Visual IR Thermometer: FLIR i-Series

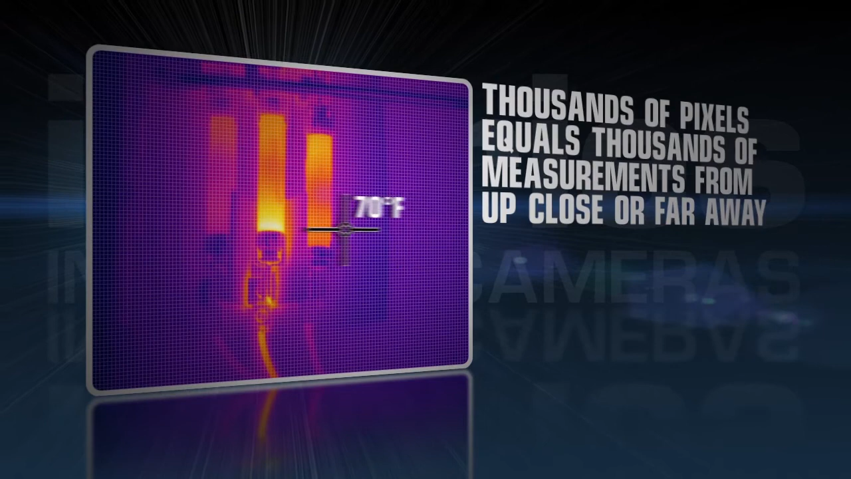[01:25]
On screen: spot 70°F
frame to give you the complete picture instantly.
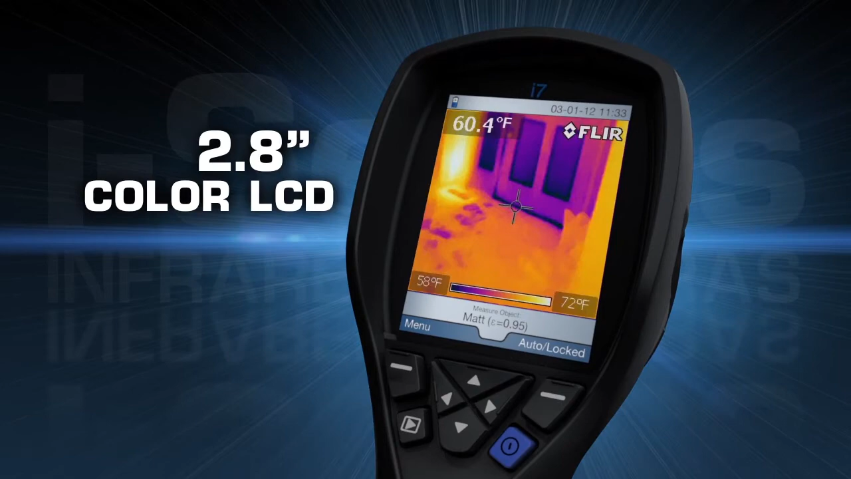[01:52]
On screen: spot 60.4°F, scale top 72°F, scale bottom 58°F
To save images just pull the trigger and